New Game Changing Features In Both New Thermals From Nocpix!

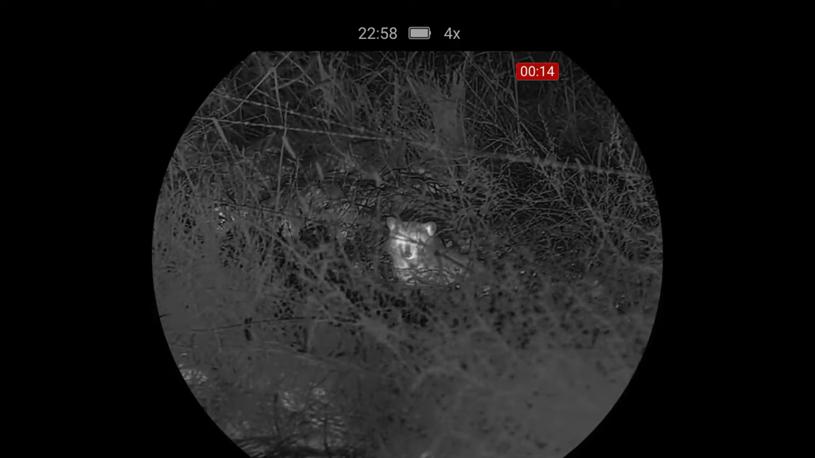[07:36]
So to put that in perspective, I actually think that it outperforms a 1020 handheld I have at distance by quite a lot. Like I can see stuff with this that I cannot see with a 1020
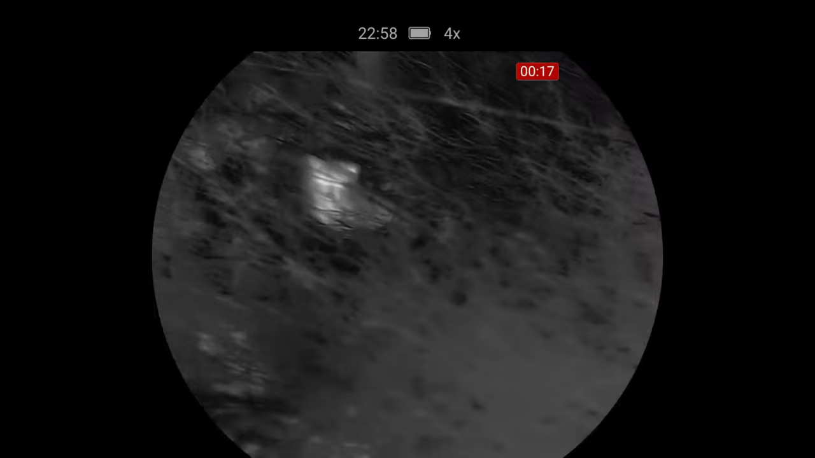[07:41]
handheld because of the base magnification being four power, even though it's a 640.
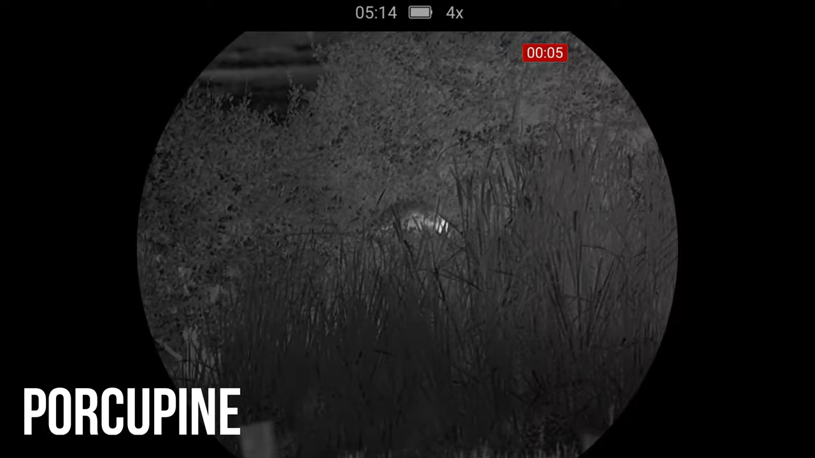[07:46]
Now the downside or the trade-off to that is, is that four power limits your field of view.
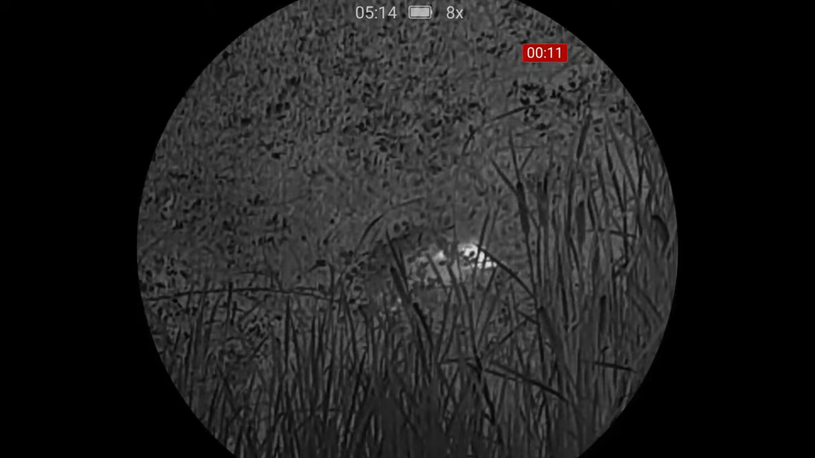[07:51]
Sometimes I wonder if I'm seeing stuff that's close,
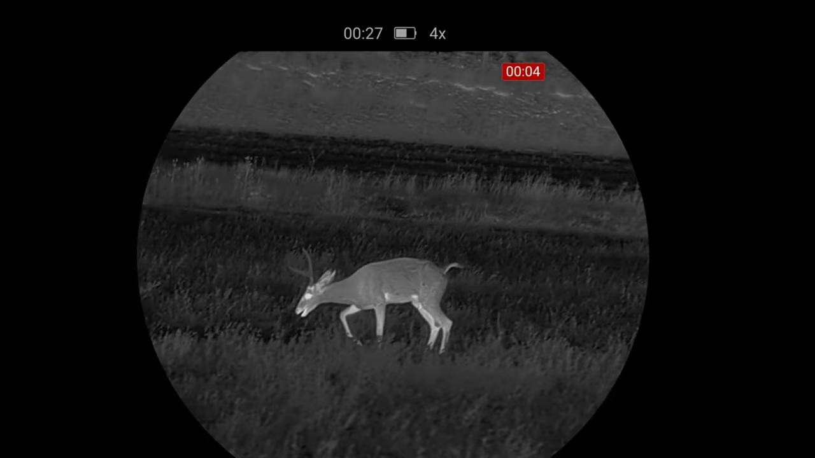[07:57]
but this is the best handheld I've used at finding things a long ways away. And man, can you see stuff a long ways away with this?
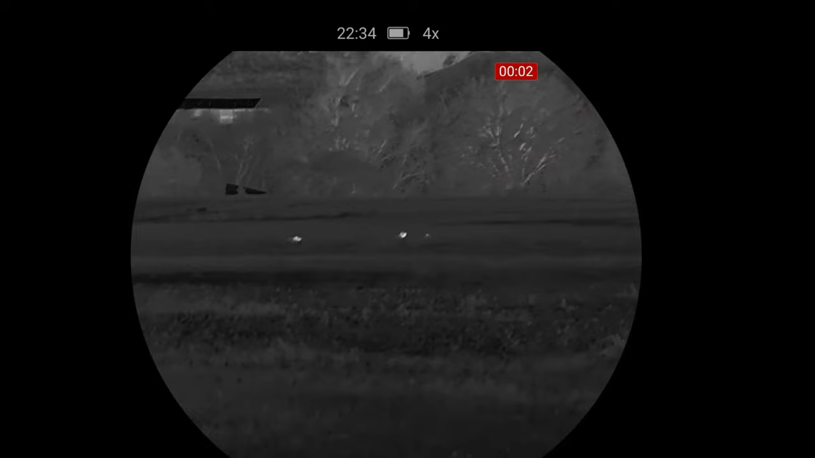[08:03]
So I want to say the detection range on this is supposed to be 2600 meters as well,
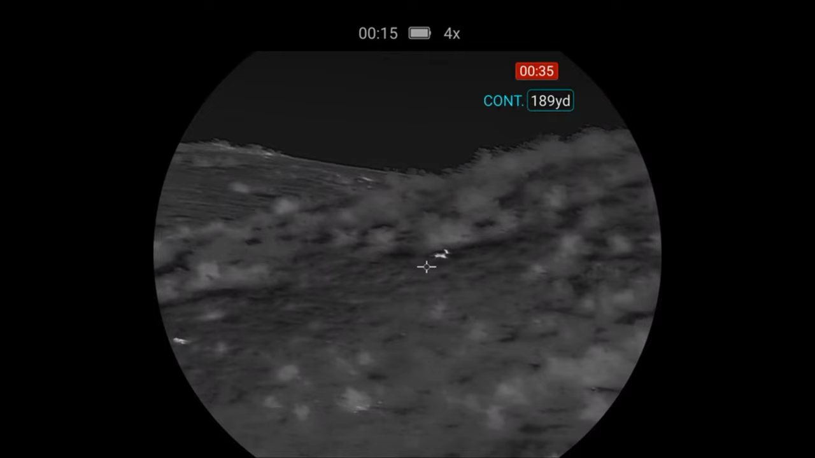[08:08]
but this has kind of become my favorite handheld.
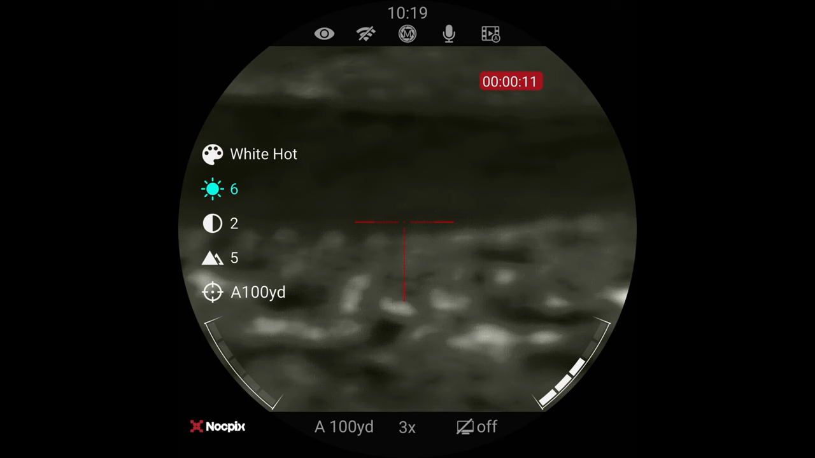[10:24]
When you just hit the quick menu, it allows you to switch through all the color palettes. It allows you to change the brightness, the contrast, the detail. And I actually don't like the detail or the sharpness turned up too bad too much. I like it down around four or five. It gives you your battery display there. If you long press this, it bumps you into the main menu, which the first thing is that gives you as ultra clear mode has reticles that you can choose from, uh, gives you your zeroing profiles and it has multiple zeroing profiles.
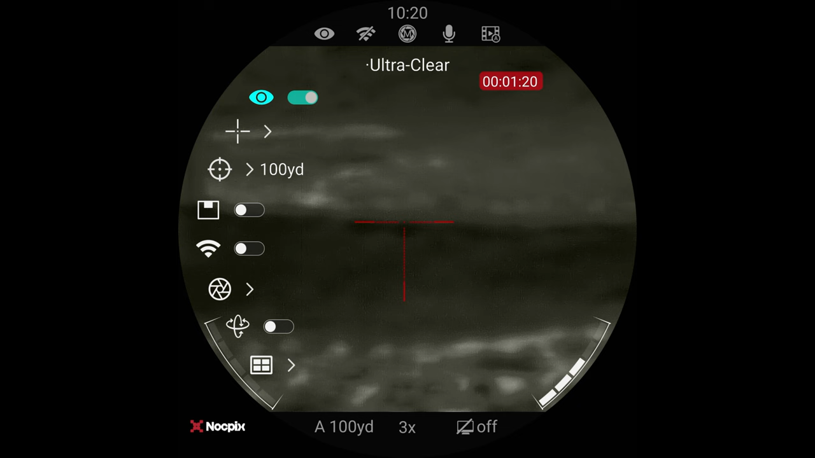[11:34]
it has, uh, what range you zeroed at has picture in picture mode. There's your wifi.
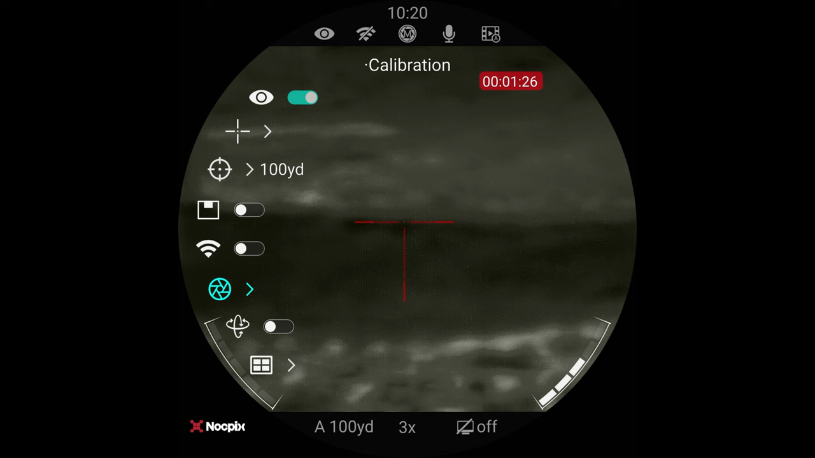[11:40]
There's your calibration options. And, uh, let's see here.
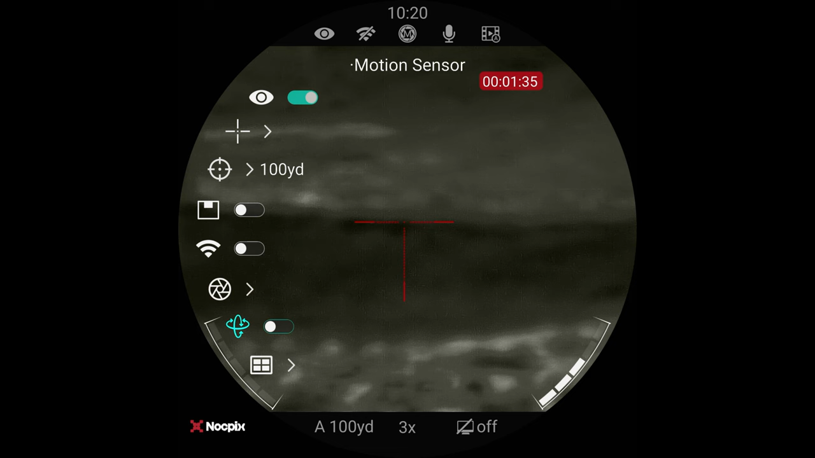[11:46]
It's got a motion sensor that will shut things off. It's got gallery.
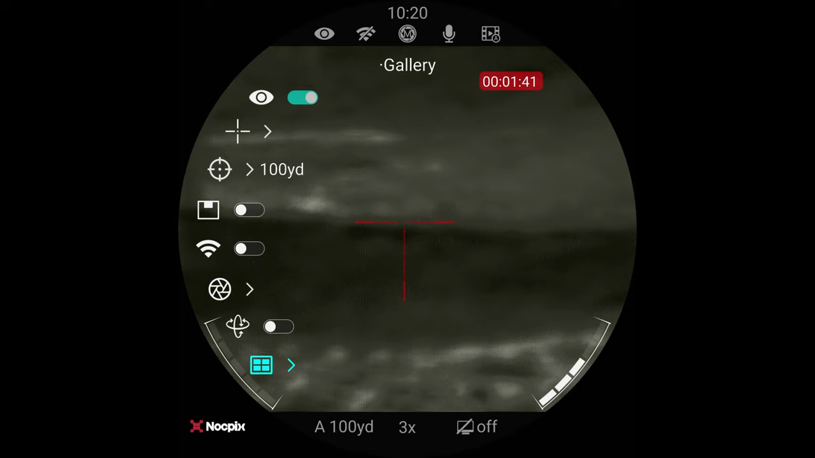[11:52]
So the other night I shot a coyote at, uh, a couple hundred yards and I wandered around in the dark for like 20 minutes looking for it. Could not find it anywhere. Came back, set the gun up, turn, open this up, went into the menu and watched where it was at, lined up some stuff and went out and walked out to where the coyote was.
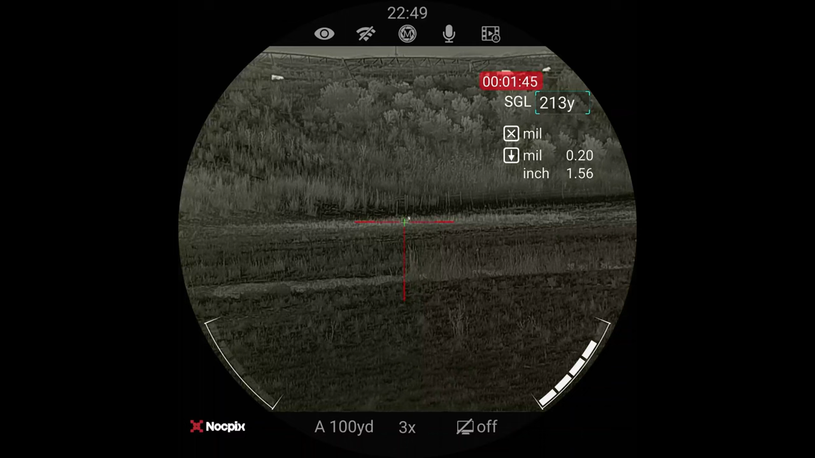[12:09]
But being able to go back and watch it again was huge. So, um, there's your ballistic calculation. So you can see, I'll show you what I'm shooting.
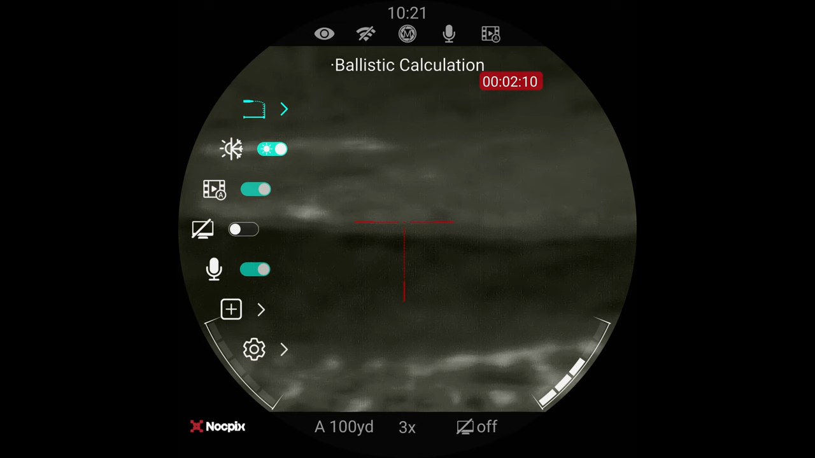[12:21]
I think, let's see here. Oh, this is your image hue.
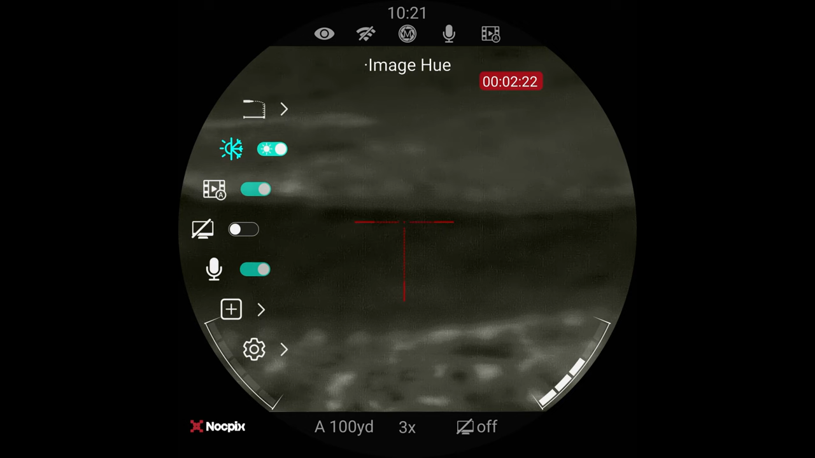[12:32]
Oh, there we go. Okay. I wasn't pushing the button. All right. So this is kind of the more bluish color as you can see here. And I don't love this.